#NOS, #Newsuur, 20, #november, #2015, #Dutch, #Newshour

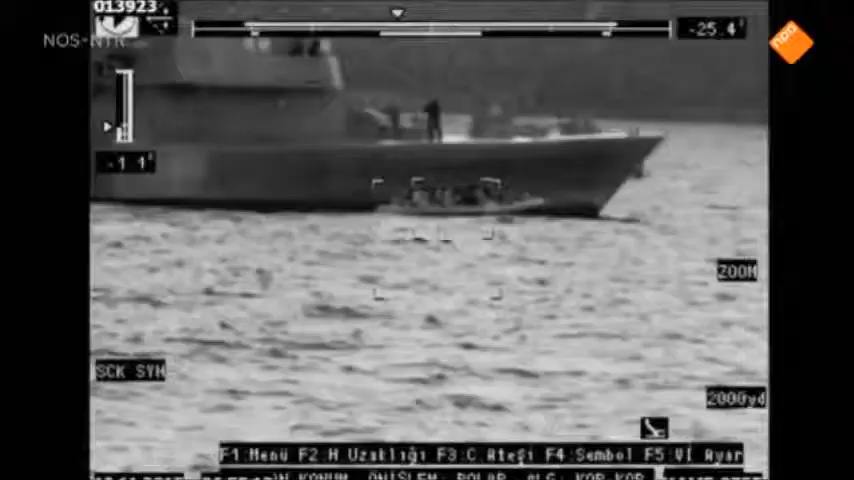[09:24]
Ja, en uiteindelijk is het de Turkse kustwacht die vluchtelingen redt.